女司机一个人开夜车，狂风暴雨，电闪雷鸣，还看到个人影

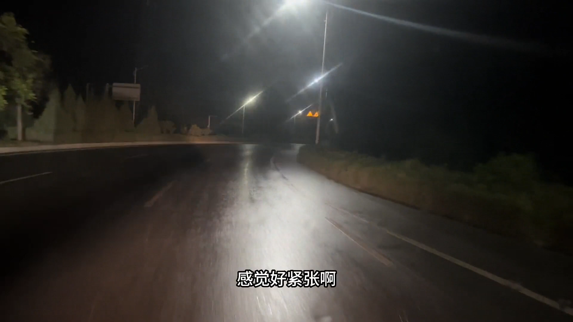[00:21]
哇 下大了感觉好紧张啊我觉得一会儿我可能就在这个附近露营吧其实下着雨的话在车里是叫很舒服但是闪着电的话就会觉得太害怕了今天闪电闪的好大呀这会儿找一个离树远一点的地方找一个空旷的地方
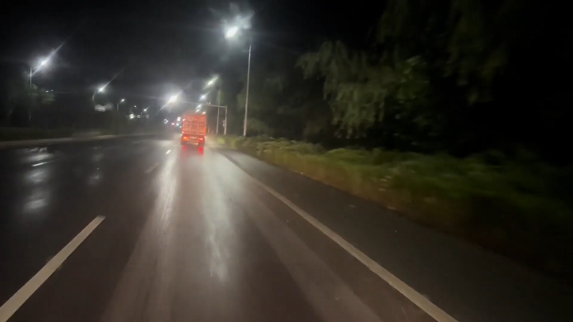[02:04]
紧张吗这儿的雨越发的大了
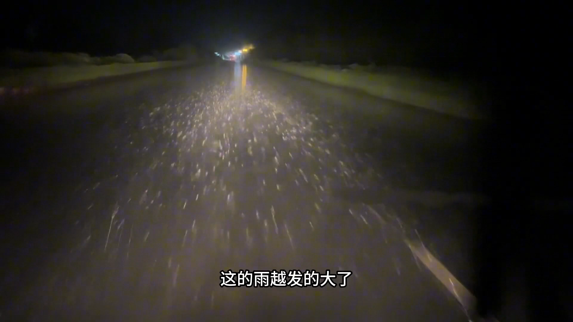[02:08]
感觉觉得有点害怕这会儿